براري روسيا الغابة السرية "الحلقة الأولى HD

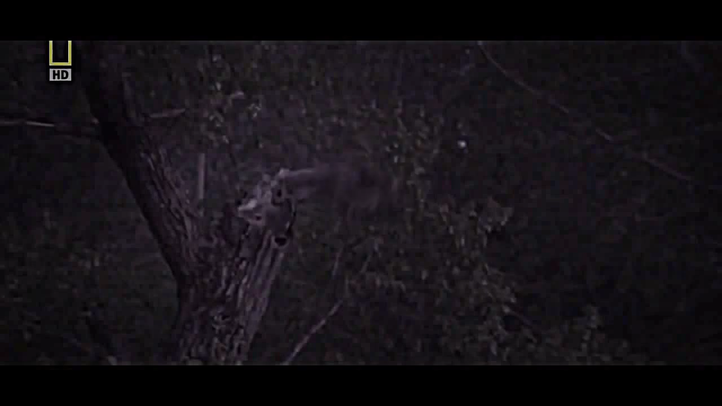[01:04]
والداه اللذان يتزاوجان مدى الحياة يتنوبان على اطعامه أثناء الليل
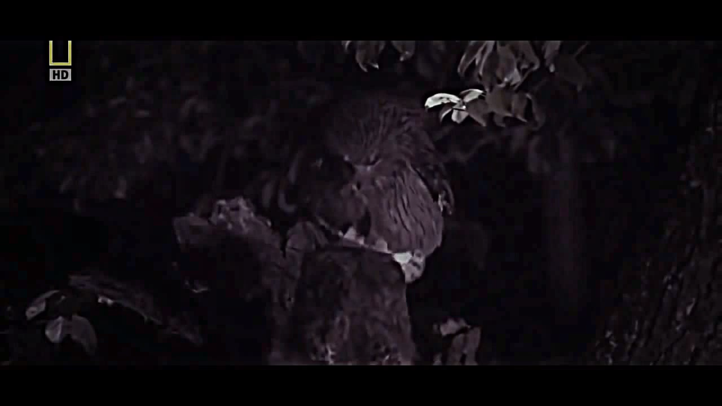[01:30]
على الوالدين تغذية نفسيهما أيضا وسيتابعان هذا حتى بزوغ الفجر
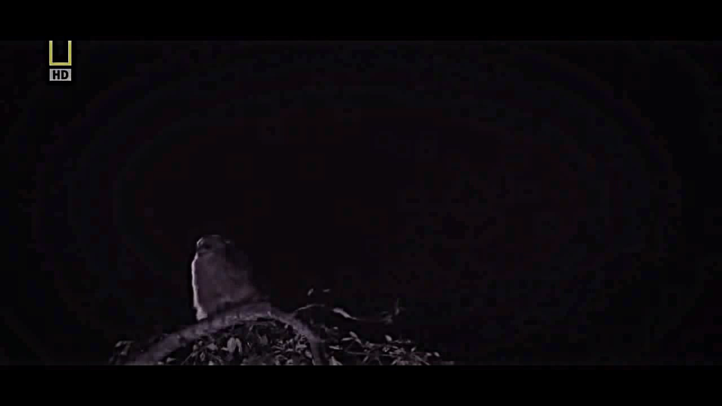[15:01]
بالنسبة إلى عائلة البوم فإن نداءات الضفادع بمثابة جرس العشاء في نهاية شهر إبريل تملأ الصيحات الأجواء
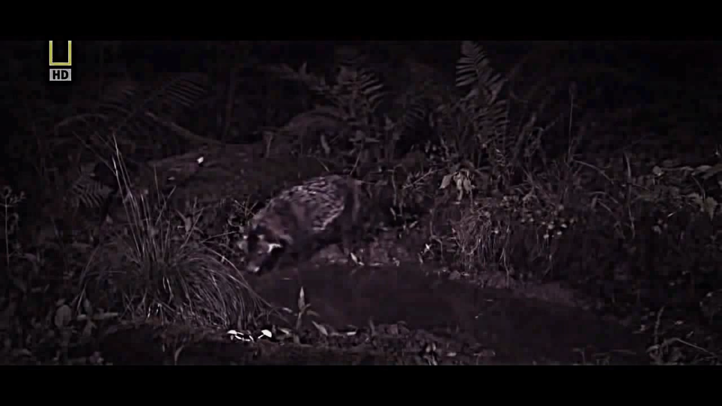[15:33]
إنه كلب الراكون وهو صياد صغير طوله خمسون سنتيمترا
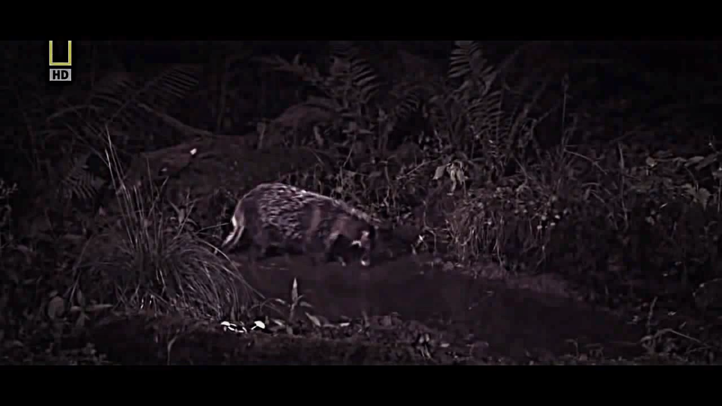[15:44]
وفي الأعلى تبدأ الوليمة
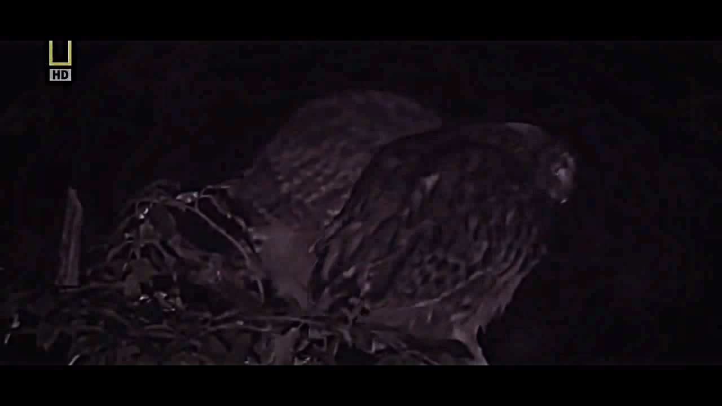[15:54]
بينما تراقب عائلة البوم من مسكنها العالي يبحث كلب الراكون عن عشائه قدرته على الرؤية ضعيفة ويعتمد على أنفه الحساس أما الفرخ فهو ينتظر والديه ليحضر له طعامه